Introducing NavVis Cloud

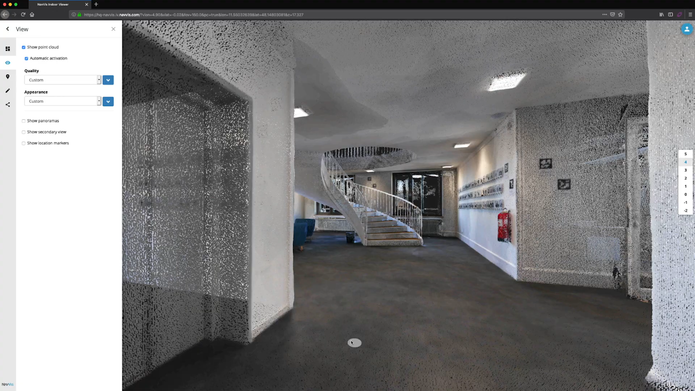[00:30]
It's not just the state-of-the-art visualization that sets Navis Indoor Viewer apart.
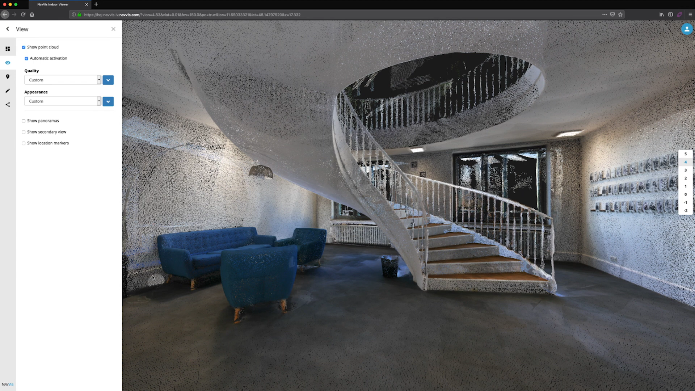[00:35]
It's a user-friendly interface.
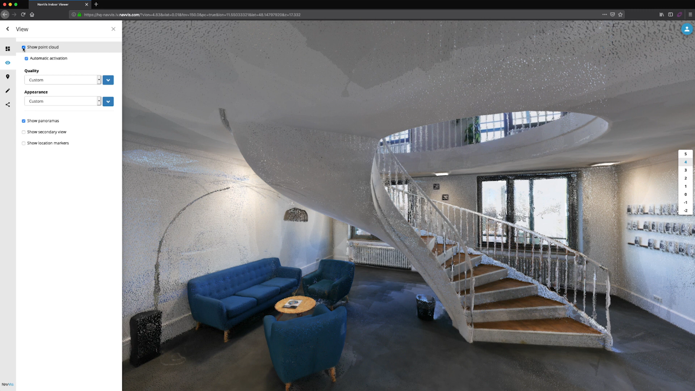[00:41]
Most point cloud viewing software is developed and designed for professional users with minimal attention to the end-user experience.
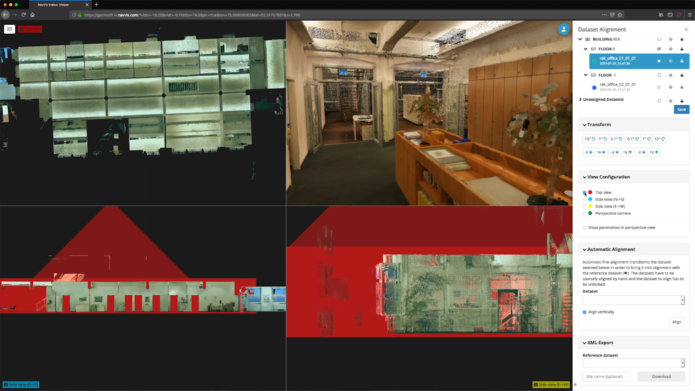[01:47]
Indoor Viewer allows you to render sections of your building in real time by interacting with the UI to analyze your space in greater detail.